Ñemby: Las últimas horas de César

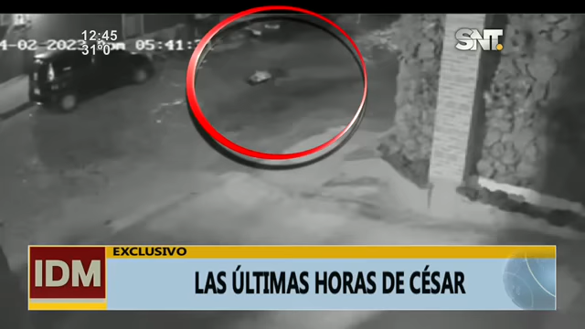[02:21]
Al menos siete metros lo arrastró según la información y según los datos técnicos de la gente de criminalística. Impresionante la velocidad que imprimió el vehículo. Y cómo terminó llevando a este joven de 27 años. Quien falleció al instante. Pero ¿qué pasó? El vehículo no detuvo la marcha.